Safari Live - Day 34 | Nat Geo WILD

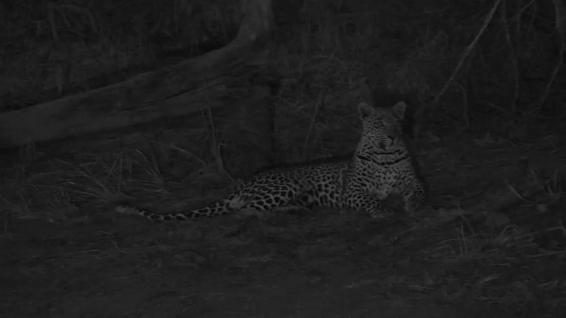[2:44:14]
when he had that impala in the tree close to Treehouse Dam. That would be ideal and first prize for Hosanna. That's what I would really hope that he got. And there's no better place to do it than at these waterholes. So between here and Twin Dams, it's going to come. He will find one at some point. And when he does, hopefully we'll be here to find it, or to film it at least, and see him with his dinner. It would be really nice to come around the corner and have him up in a tree with a big impala.
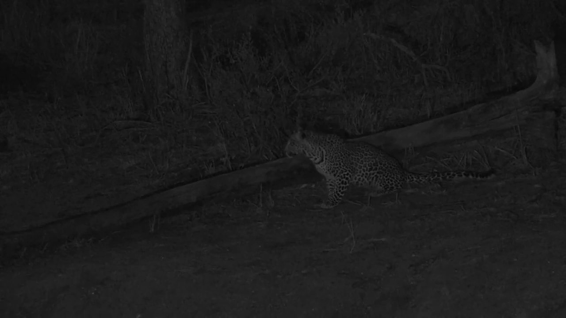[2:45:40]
So he's stalking a duiker now. There's a duiker straight in front of me that's coming down for water as well. So it's just on the edge of a thicket, and it's slowly but surely making its way down towards the water as we speak. So
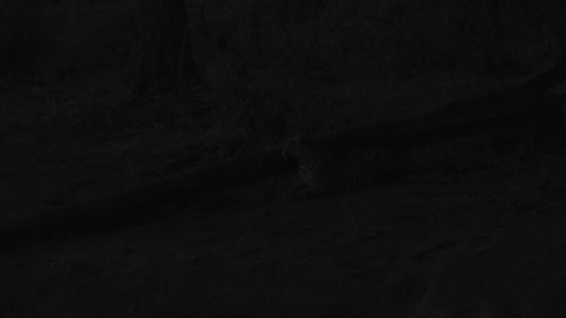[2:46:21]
And so hopefully that's what's going to happen, and Hosanna will be able to stalk the duiker. You can see though there's opportunity abounding from every direction at the moment, and it'll be interesting to see where the duiker's gone because I can't see it now. It was moving up towards the thicket again. I've lost it completely. I'm not sure where it's gone, but it was directly in front of me in a little grassy patch. I just saw its head bobbing around, but now I can't see it at all. Senzo, can you see it?
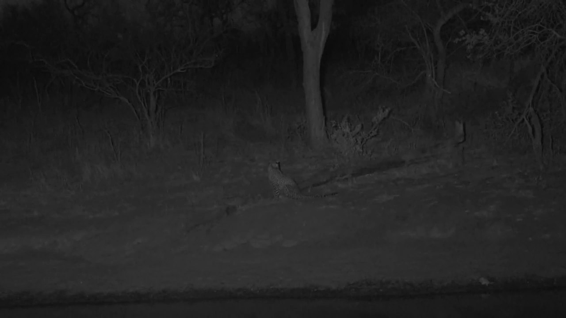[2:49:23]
Seems like a good strategy anyway. Right, now I'm going to try and get my IR working correctly. I believe Jamie has found some signal, and not only that, but two very interesting round-eared creatures. Ah, we're back once again and we've got a lovely surprise.
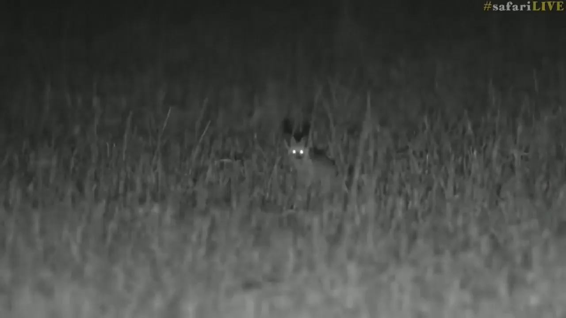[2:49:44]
We've battled off the gremlins and we've come across some bat-eared foxes. I'd be dying to put bat-eared foxes on camera, especially when Taylor had such a wonderful sighting last night.
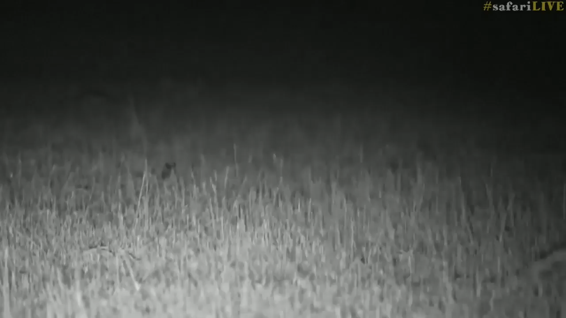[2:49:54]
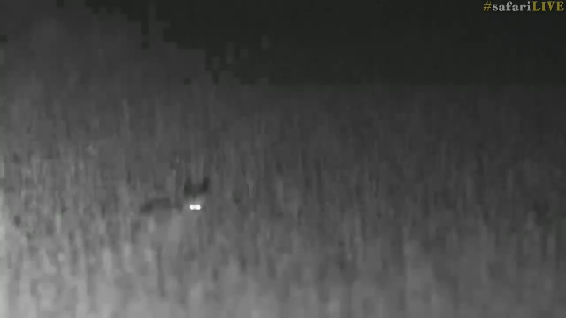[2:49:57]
And there they go, trotting off into the darkness. Oh, my goodness. I've got caffeine shakes or something. Stay still, spotlight.
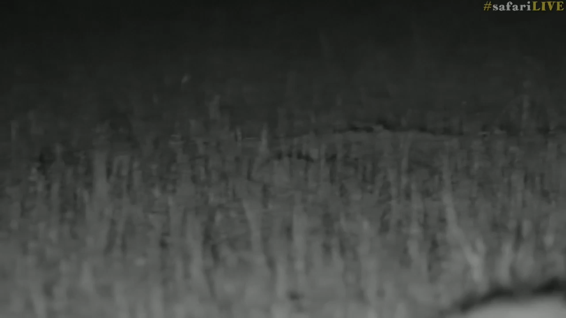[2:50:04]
There they go, off on their night hunting expedition, off in search of insects.
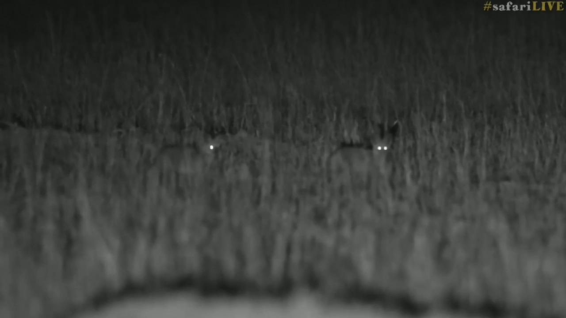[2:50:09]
They are, of course, insectivores. So they're off searching for insects.
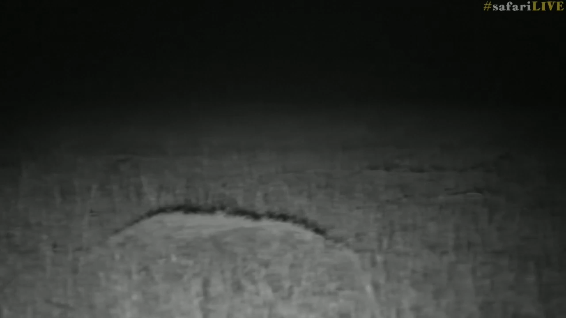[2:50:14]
It takes me back to my days working in the Kalahari, in the Green Kalahari. We used to see bat-eared foxes all the time, and we had den sites and little babies and
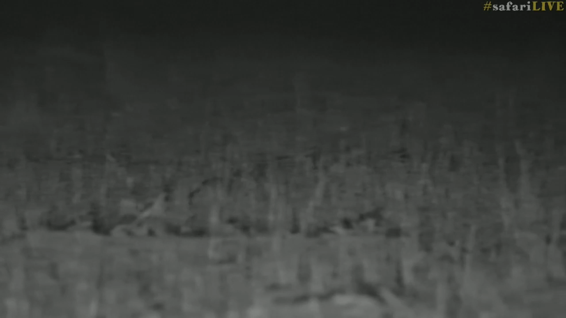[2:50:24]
such amazing little creatures.
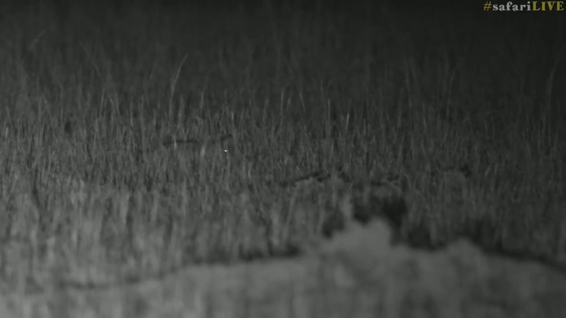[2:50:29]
They usually relax quite quickly, but these two are very, very skittish. We're very far away from them. Here you go. Hi, guys.
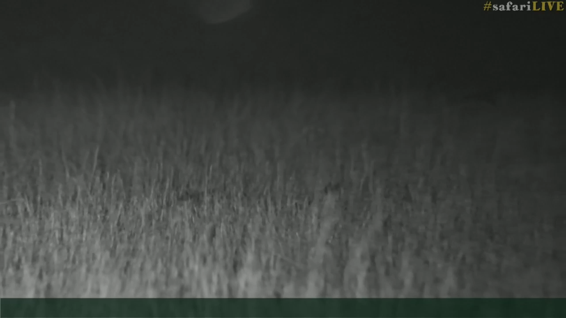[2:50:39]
An enormous number of teeth.
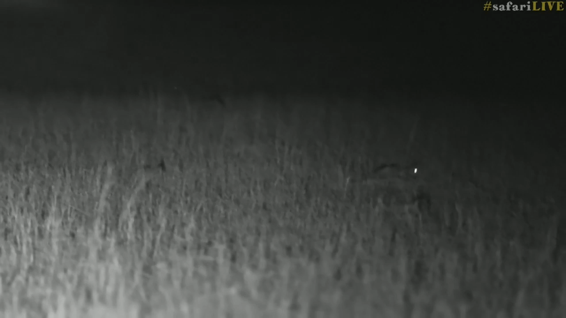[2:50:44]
Flat-eared foxes.
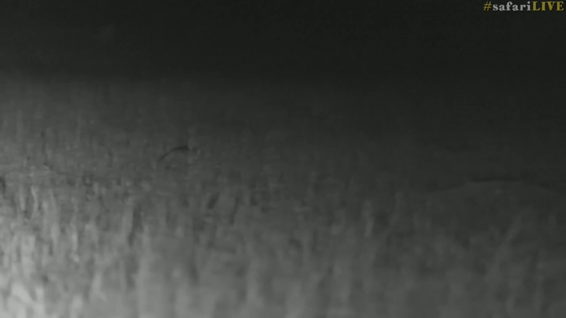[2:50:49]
Off they go, trotting into the darkness. Bye, guys.
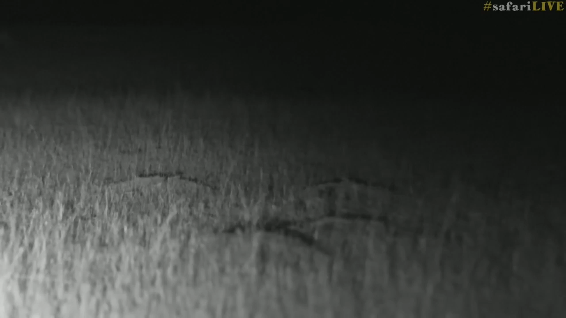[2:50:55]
Let me try and reposition. It's going to be a bit shaky.
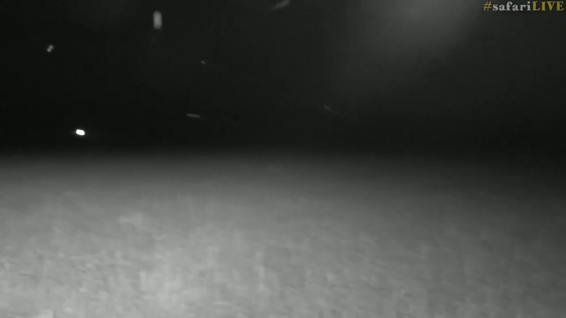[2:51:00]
They'll have to deal with it. It's just one of those things. We've got this amazing camera that lets us view the animals at night,
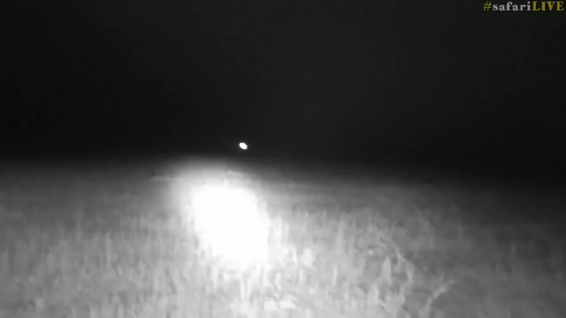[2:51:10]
but it doesn't zoom back far enough for you to see the back of my head. So we apologize if you get motion sick. Oh, please don't disappear, signal.
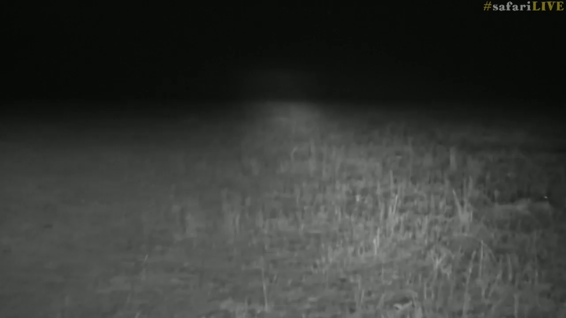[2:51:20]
I'm definitely going downhill. Wait up. I've lost them. Oh, there they are. There they are. Let's try to keep some distance.
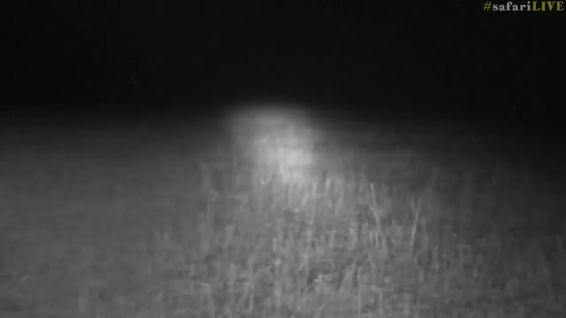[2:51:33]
There we go. Managed to find them again. So I'm having to use, because of the distance that we're at, I'm having to use my spotlight to help us see them.